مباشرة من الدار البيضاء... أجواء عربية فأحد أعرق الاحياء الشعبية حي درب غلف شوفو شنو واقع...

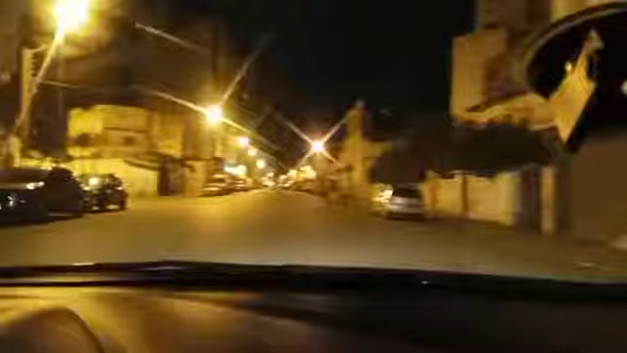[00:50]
أهلا وسهلا بكم متتبعي قناة شوف تي في. في هذا المباشر الجديد من مدينة الدار البيضاء، وبالضبط من أحد أقدم الأحياء الشعبية المعروفة كازا، هو حي تيبر.
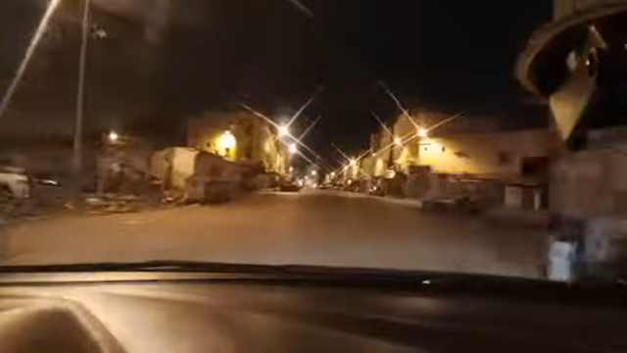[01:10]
أجواء ليلية غريبة في هذا الحي اللي هو تعتبر من أكبر الأحياء الشعبية.